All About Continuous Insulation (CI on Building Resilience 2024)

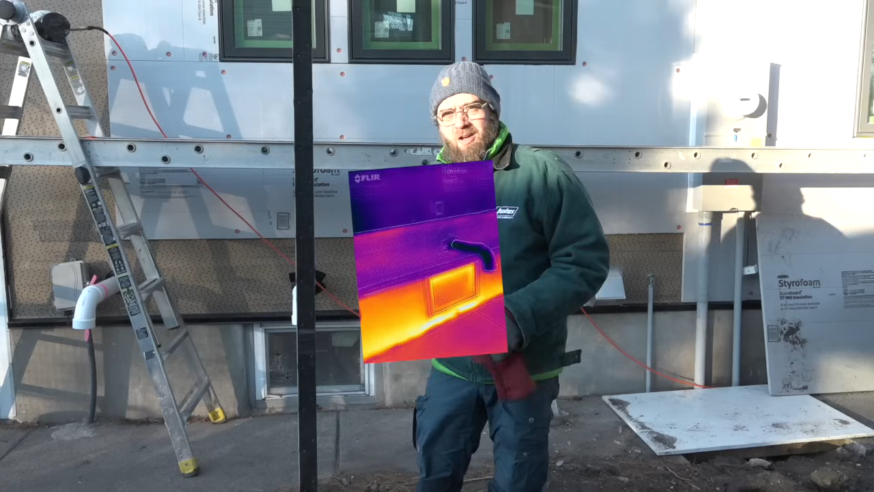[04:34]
So you can see, at the bottom of the foundation, where there's no insulation, we're leaking energy.
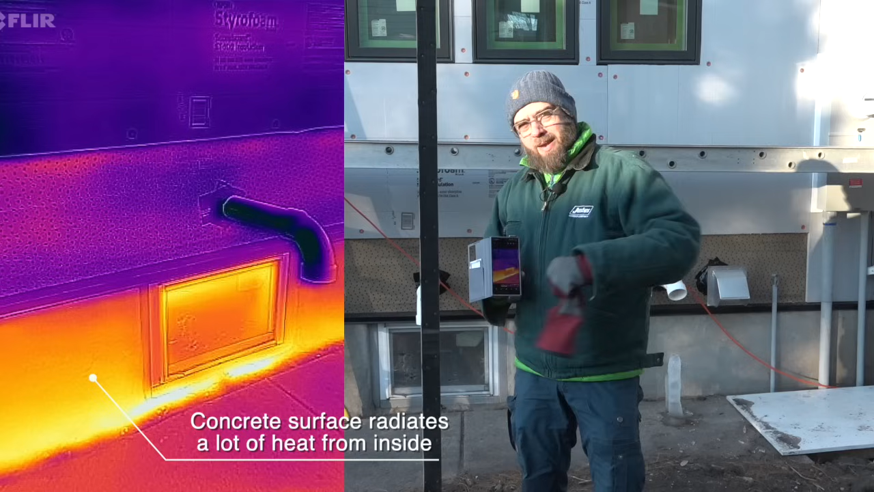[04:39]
When we go up where all those penetrations are, there's some insulation in there. But it's still losing some energy. And when you move up one more layer to where we have our one inch of exterior foam, you can see that that surface has gotten very cold. And that's exactly what we want.
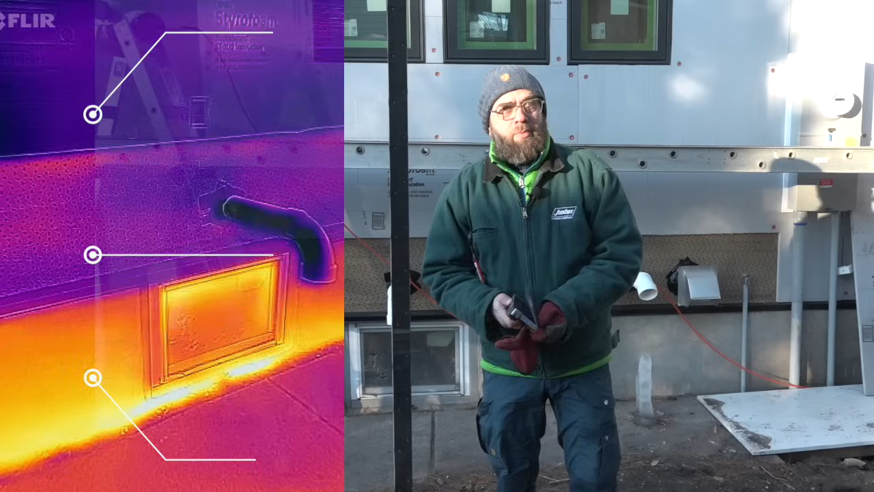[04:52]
We don't want to see all of that energy from the inside of the house leaking out into the world. So some other things that we've done here.